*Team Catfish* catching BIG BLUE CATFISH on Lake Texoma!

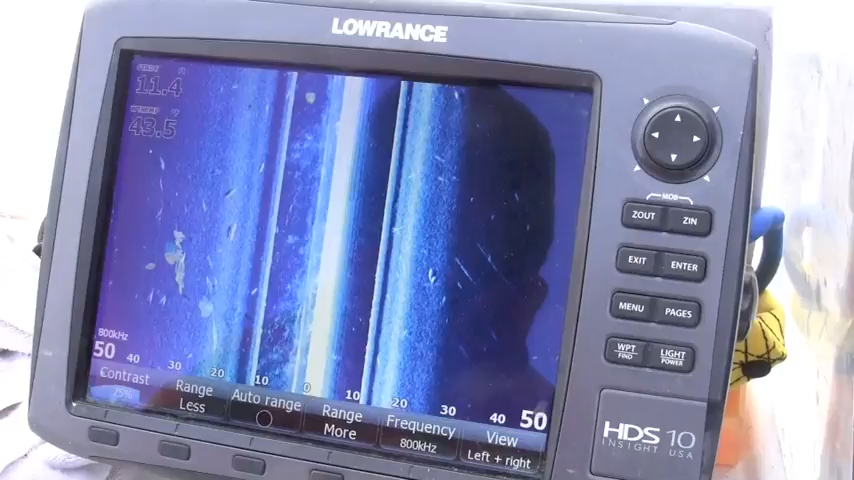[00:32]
Hey, now we've finally located some fish. I think we've seen about half a Lake Texoma, about 45,000 acres since we took off this morning.
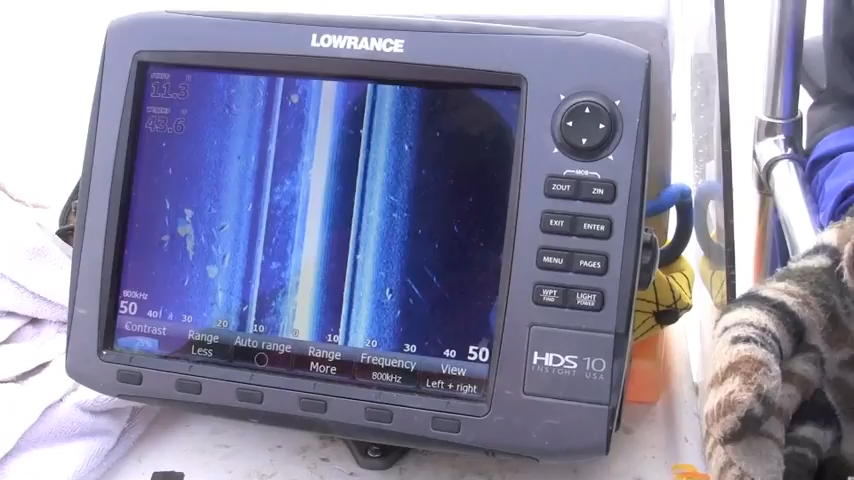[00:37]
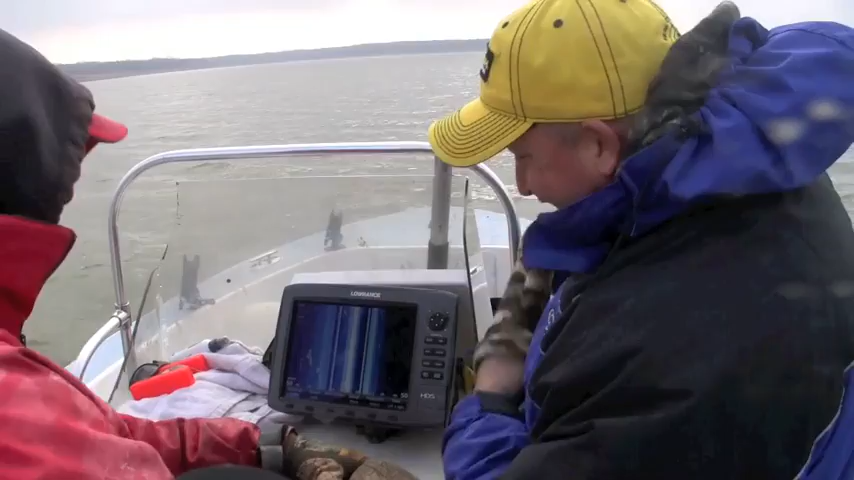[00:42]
But Cody's found us some catfish. We're in 11 foot of water. He's running his structure skin, and you can see these fish out here, and you can see a little bit of bait fish.
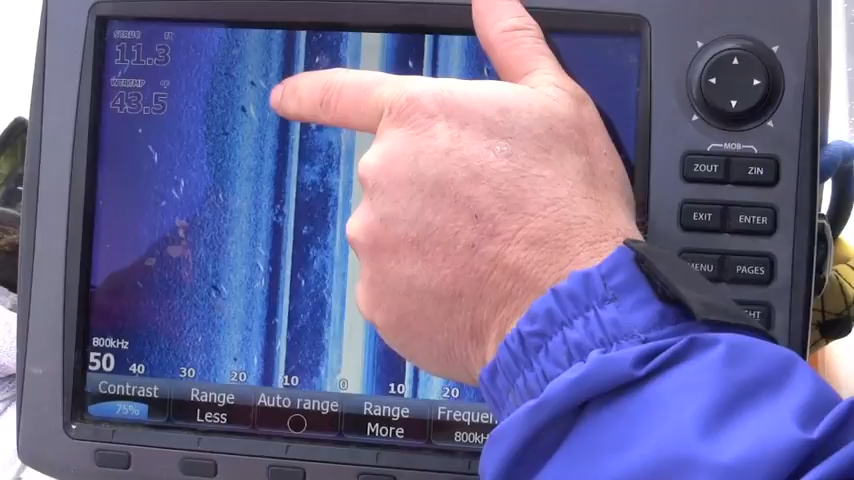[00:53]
But when you see these fish up off the bottom in the shadows, that's definitely fish, and that's what you're calling catfish, right, Cody?